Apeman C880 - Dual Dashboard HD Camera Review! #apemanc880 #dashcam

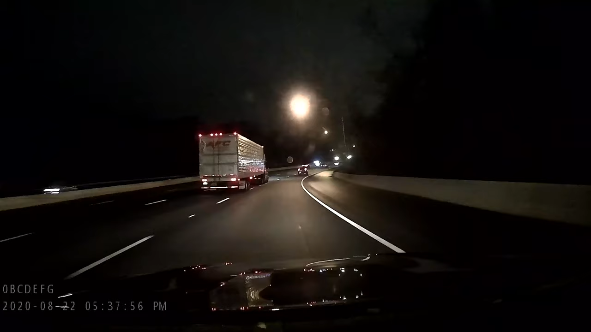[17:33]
And here's some nighttime footage looking from the front camera on the highway.
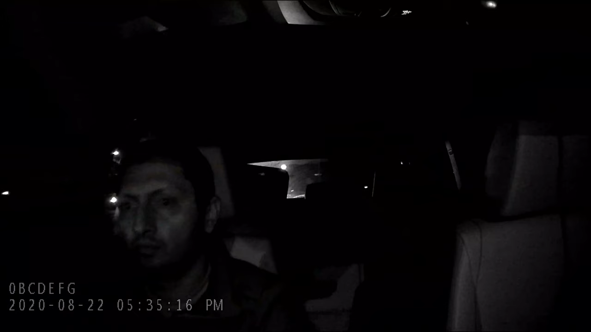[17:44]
Here's some inside cabin footage as well and with the infrared light turned on so it'll have night vision. And here I'm simulating what it would look like if somebody came to the passenger side window. For example, if it's a traffic stop and you wanted to quickly pivot the camera to the window, this is what it would look like.
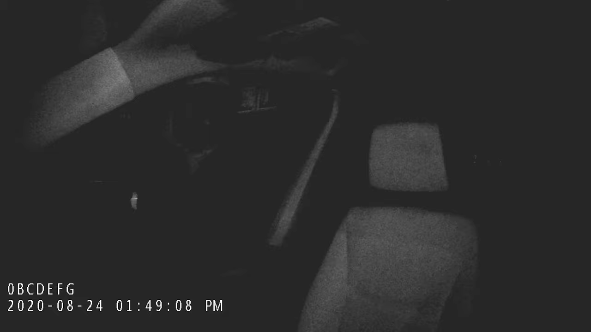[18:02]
Not the best quality, but it's decent. It's better than nothing. And obviously you can record the audio as well during any discussion.
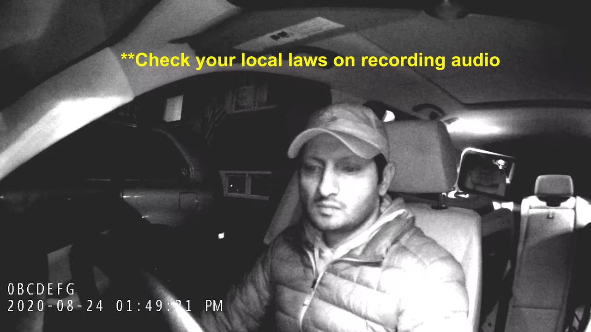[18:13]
So that completes a review of the 8man C880 dash camera. I think overall it is a good camera.